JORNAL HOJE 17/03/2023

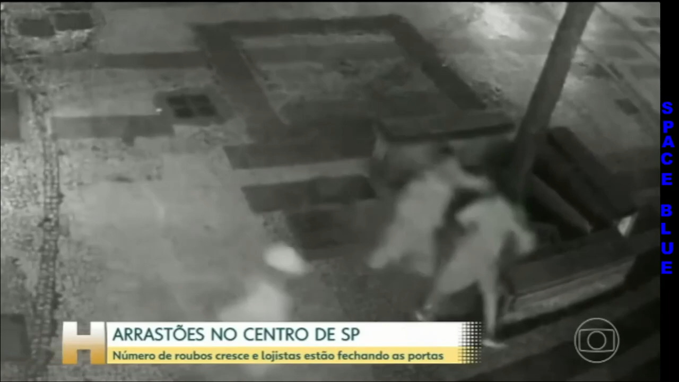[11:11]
Esses outros flagrantes mostram que os bandidos agem na região da mesma forma, pelo menos desde janeiro. Sempre atacando em grupo e com violência.